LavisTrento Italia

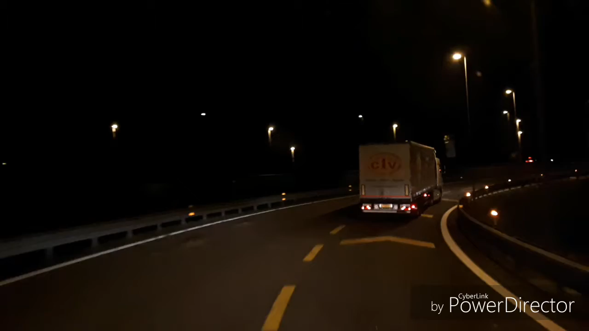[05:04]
Salimos de la autopista. En busca de este restaurante.
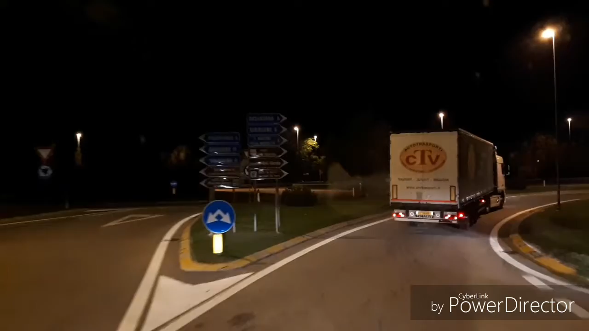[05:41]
Parece que este camión va al mismo restaurante, sí. Esperemos.